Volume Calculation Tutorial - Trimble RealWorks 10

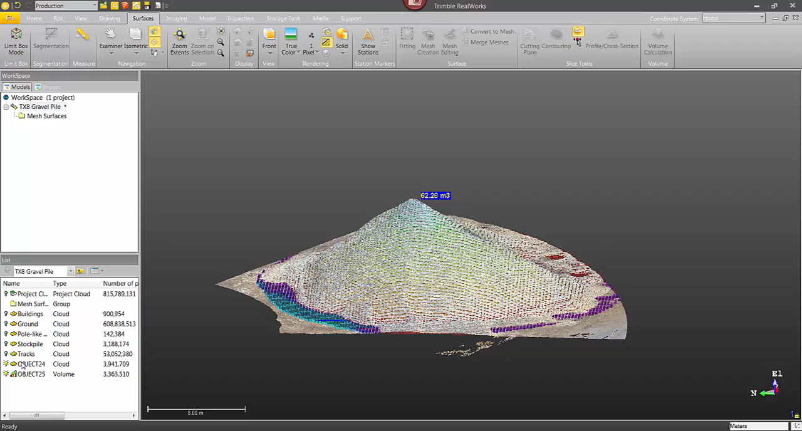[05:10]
In fact, maybe I don't even want the point cloud.
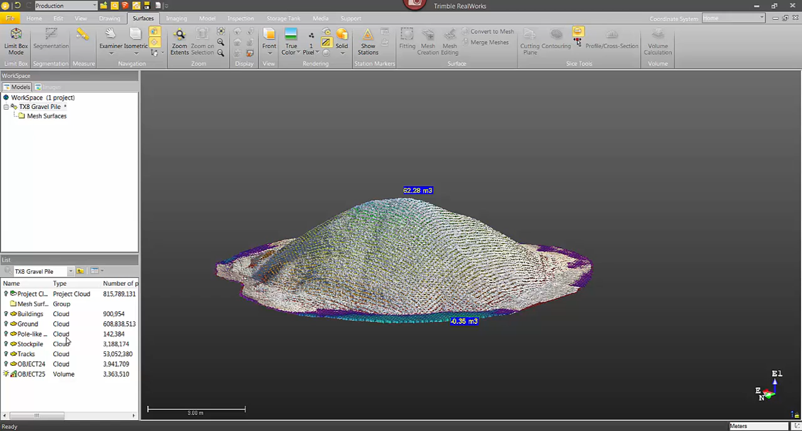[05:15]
I might just do the volume of those cubes. That looks a little bit better.
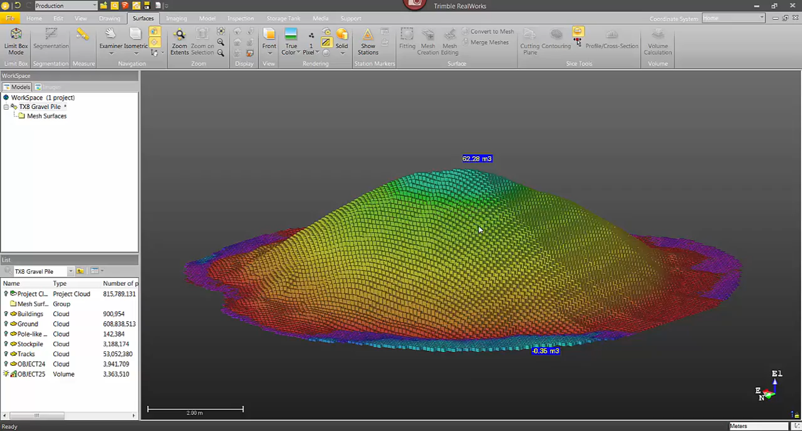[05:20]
And then I'm just going to position it so that it looks good, clear what's going on. All right, that looks good.
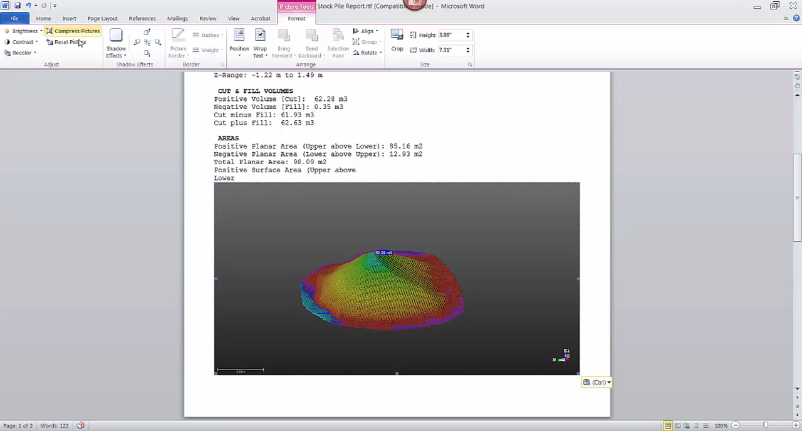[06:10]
Okay, so that went pretty well and that's really all there is to it. But maybe you have a more difficult scenario. Maybe you have a point cloud that has some holes in it because there were some obstructions or something.
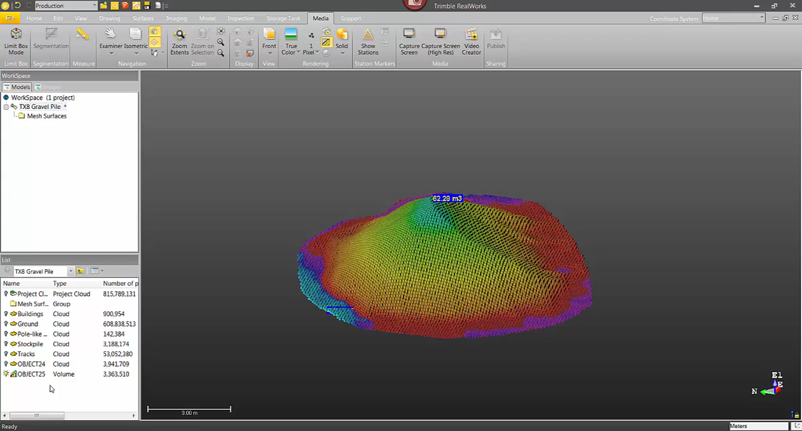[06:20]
What would you do in that case? Let's take a quick look at how we would take care of that.
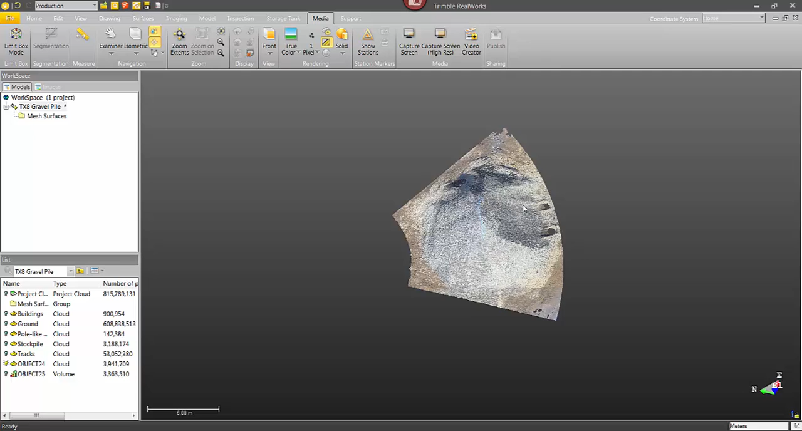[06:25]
So to do that, I'm just going to create some holes in my point cloud.
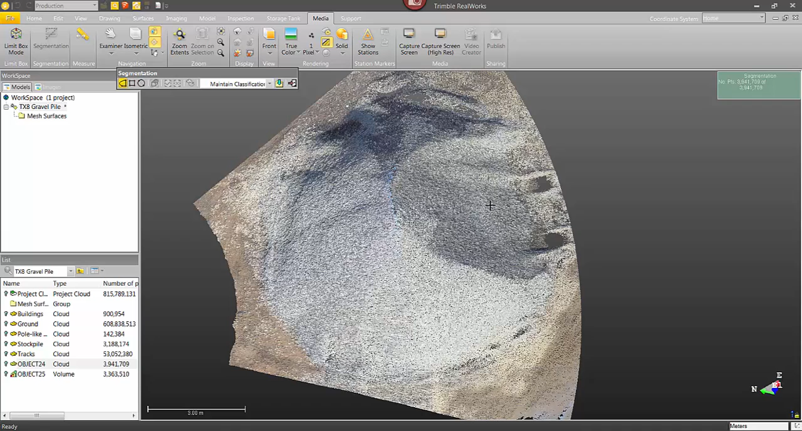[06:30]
I'm just using the segmentation tool. I'm just going to cut this area out. All right, looks great.
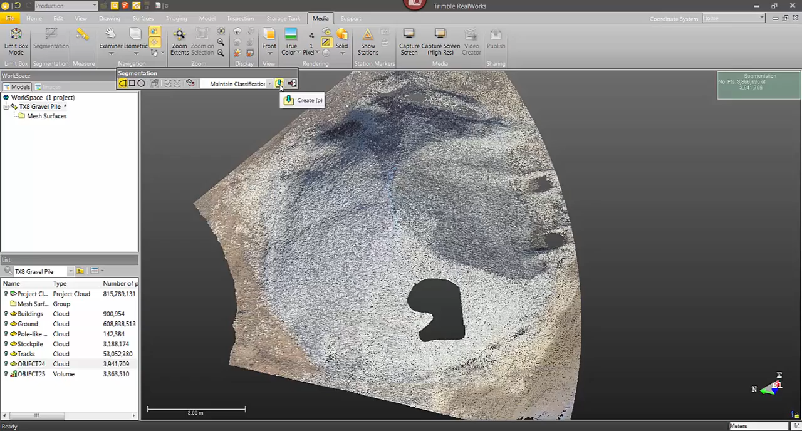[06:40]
And voila, I've got a point cloud with a hole in it. Now what I would want to do is create a surface from this. So I'm just going to select this point cloud and then from the surfaces tab,
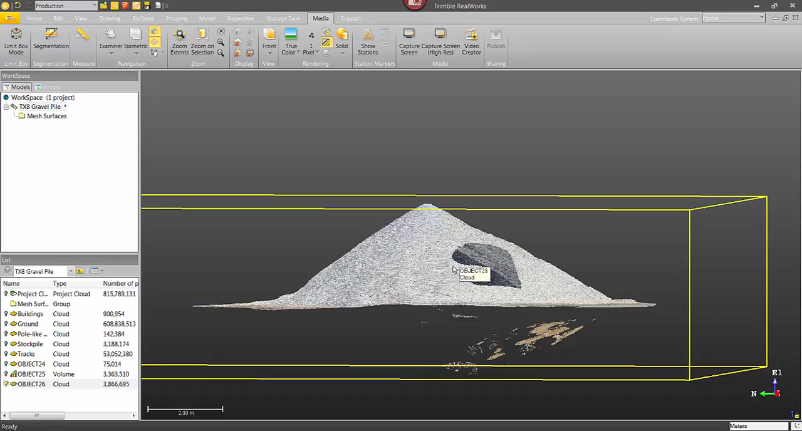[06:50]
I'm going to select the option mesh creation.
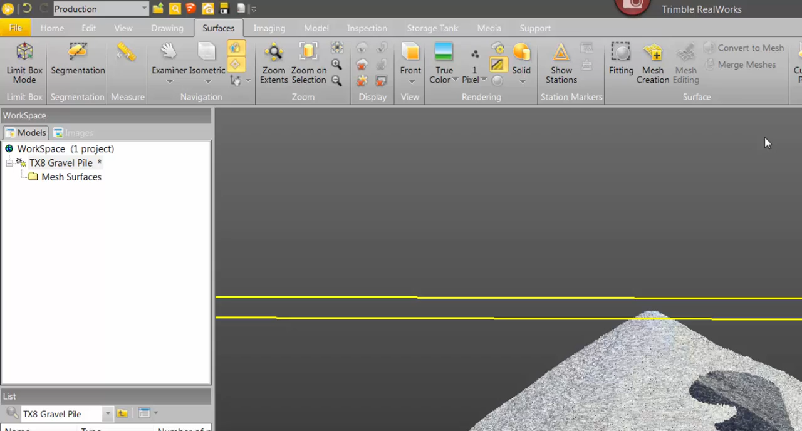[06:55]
And then the steps are pretty much the same.
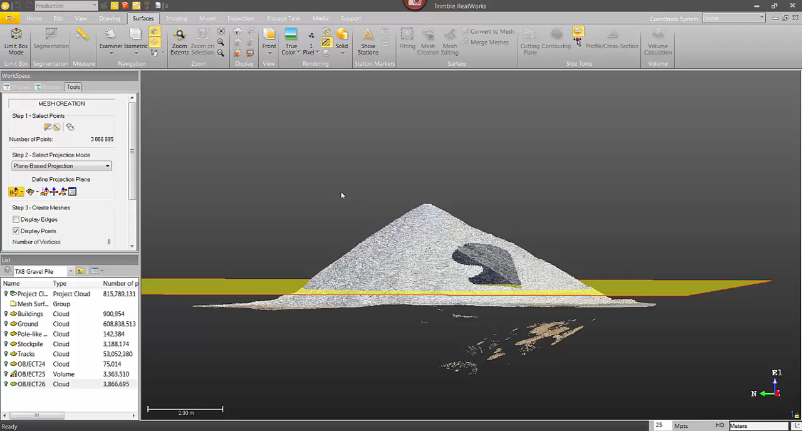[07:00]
I'm going to go in and use the segmentation tool to quickly clean up the point cloud, getting rid of any noise points.
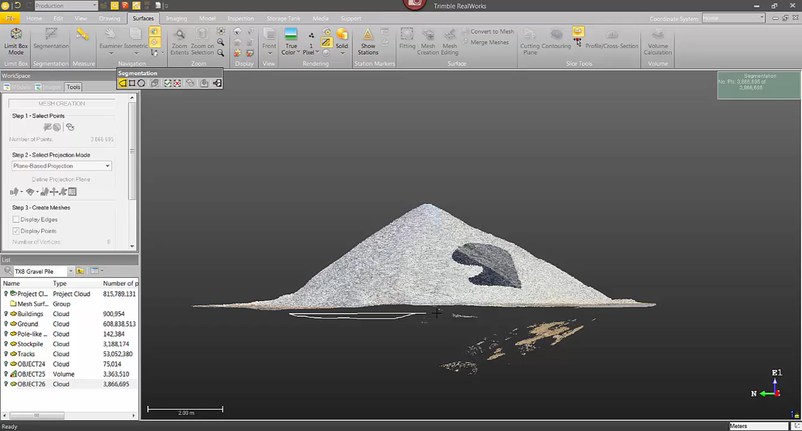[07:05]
I missed a few. I'm just going to zoom in here.
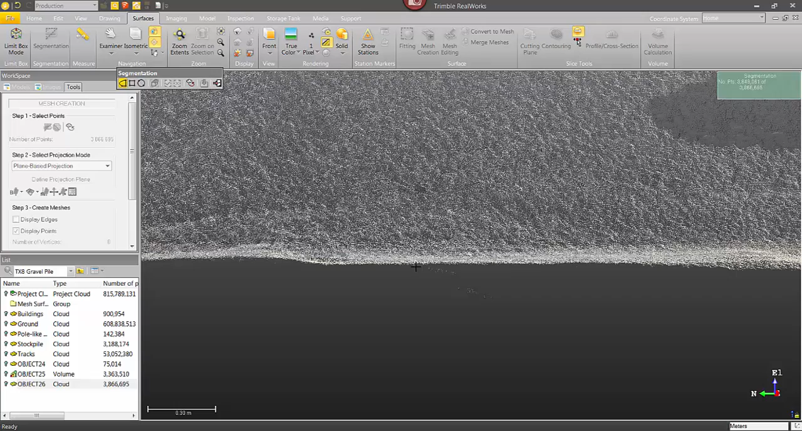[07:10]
Okay, and now I want to just close this tool and then select sampling.
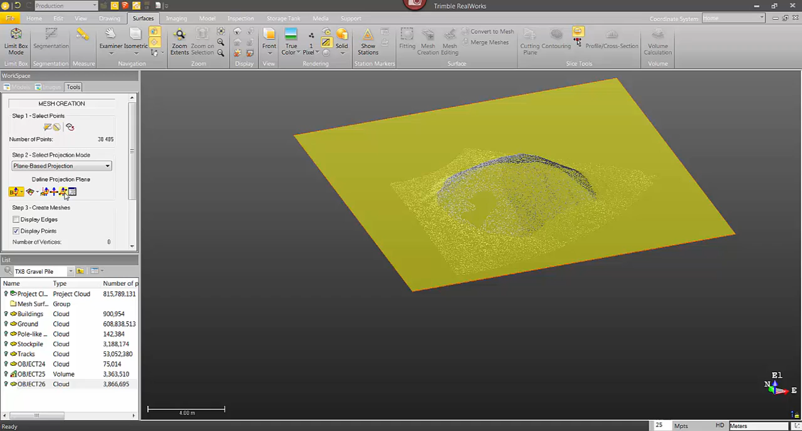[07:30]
So to define the projection for the surface, I'm just going to select three points.
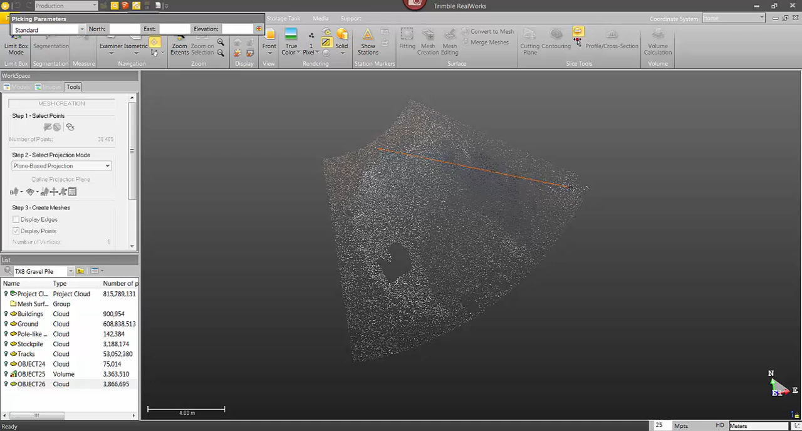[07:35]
This is very similar to defining the plane that we did for the volume a minute ago.
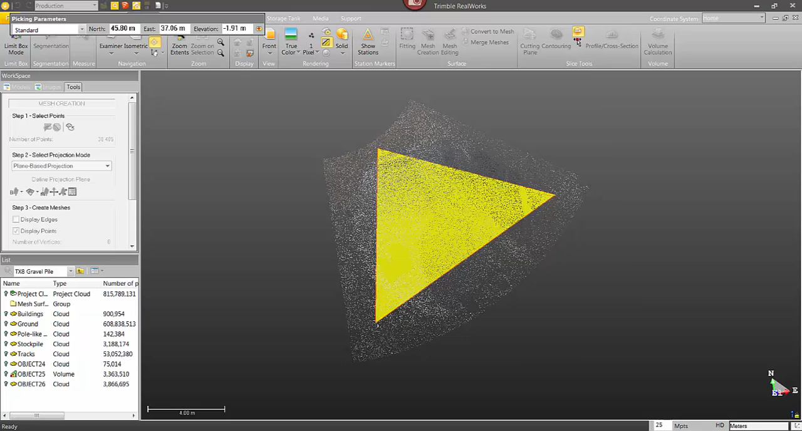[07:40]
So I picked three points. Okay.
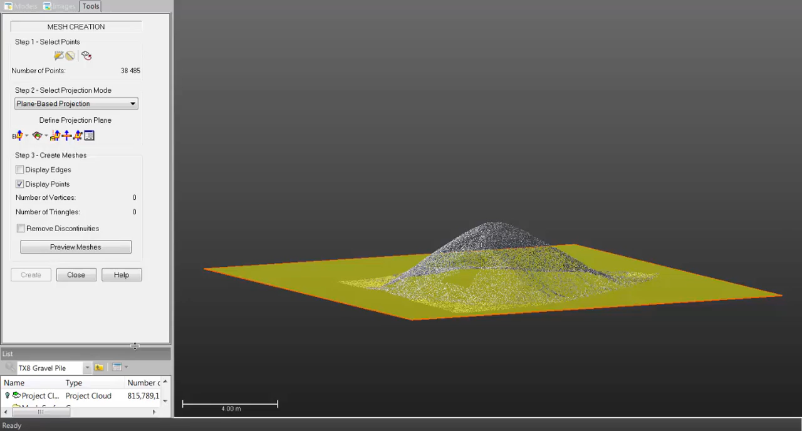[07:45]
And then I want to make sure remove discontinuities is not selected. And I can just click on preview and there's my surface.
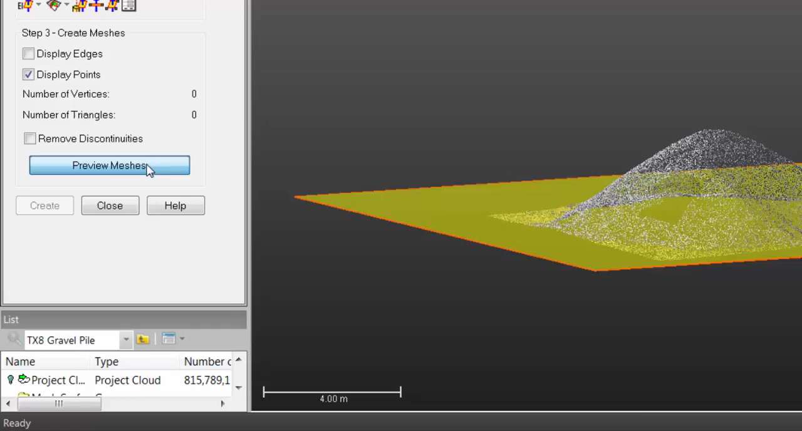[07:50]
If I turn off the point cloud, you can see the surface and it's filled in this area where I had removed the points.
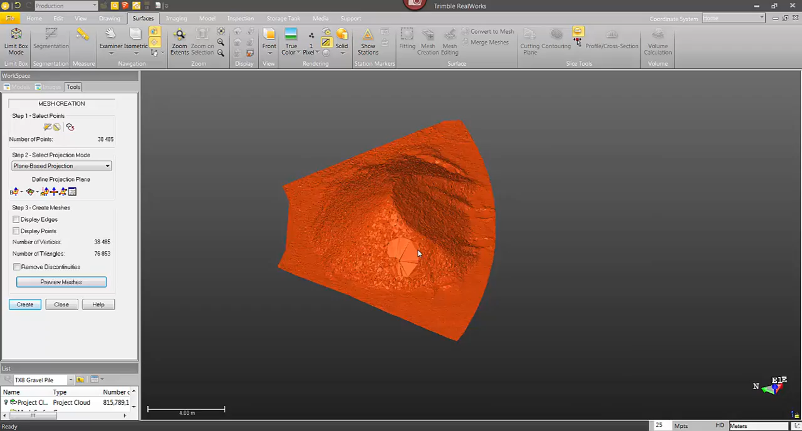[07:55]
So I just click create.
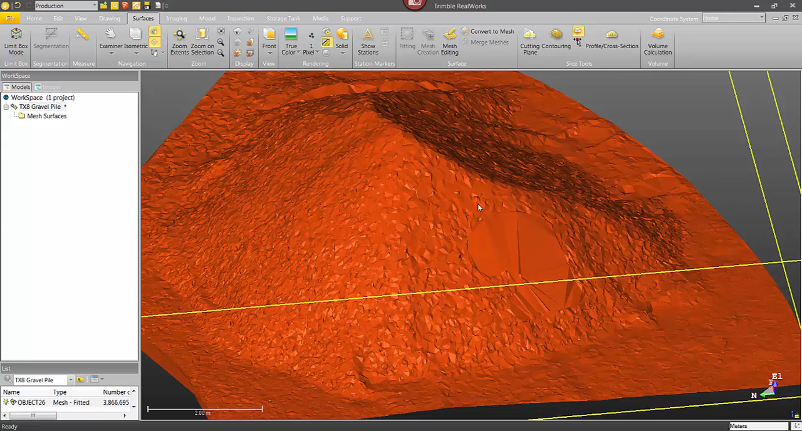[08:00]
And now I can use this surface to calculate the volume just like I did with the point clouds.